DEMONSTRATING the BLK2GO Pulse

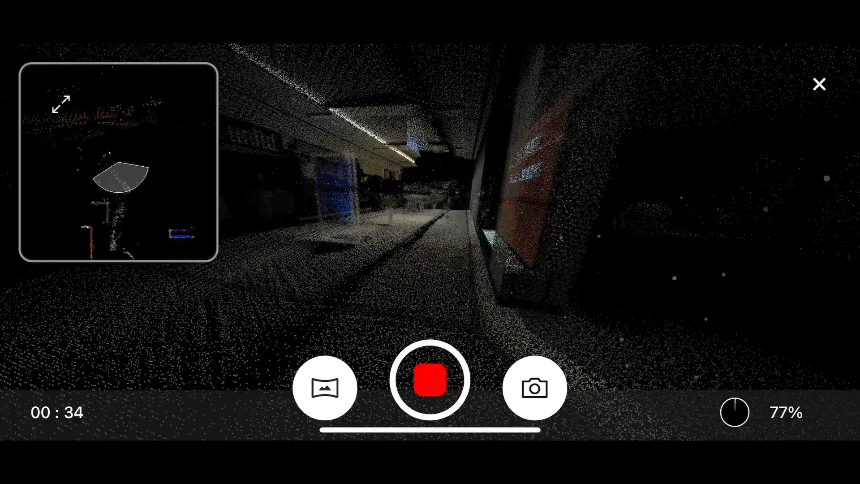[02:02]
When you have completed a scan, press and hold the power button or press the stop button in Field360.
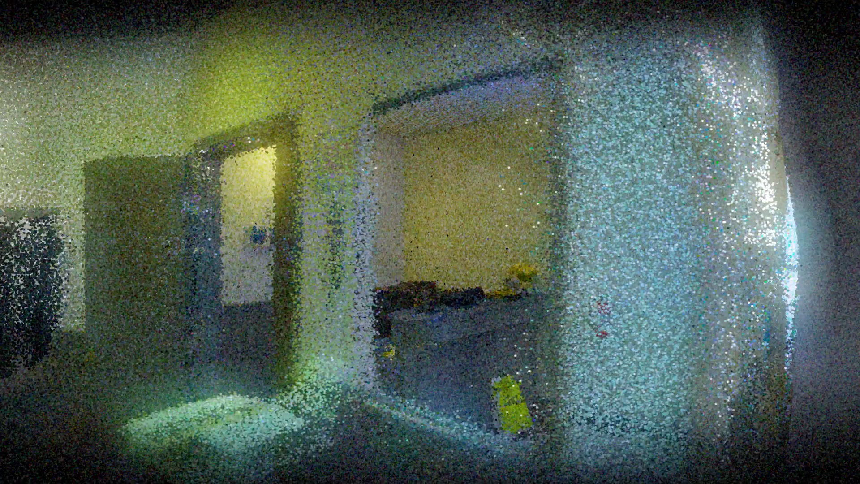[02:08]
At this point, you can immediately upload your data from Field360 to